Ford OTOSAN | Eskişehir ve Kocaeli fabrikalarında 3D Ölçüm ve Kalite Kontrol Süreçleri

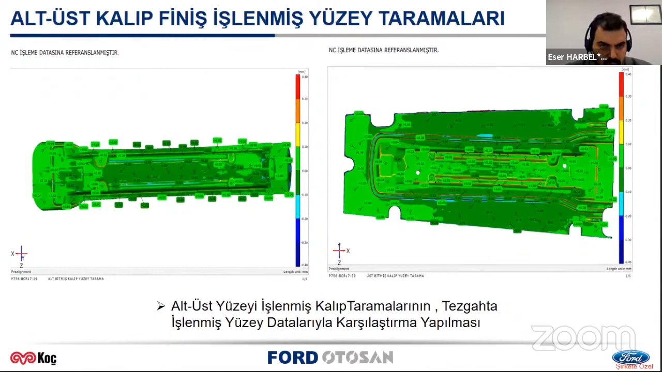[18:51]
Ama bunun panel kalitesine ciddi, majör bir probleme sebebiyet vermeyecek şekilde önlenmesini amaçlıyoruz burada. Birebir NC data ile yani tezgah işleme datasıyla kıyaslanmasını kontrol ediyoruz burada. Burada da bir örnek görebilirsiniz. Komple yüzeyi işlenmiş bir kalıp datası koymaya çalıştım. Sol tarafta gördüğünüz.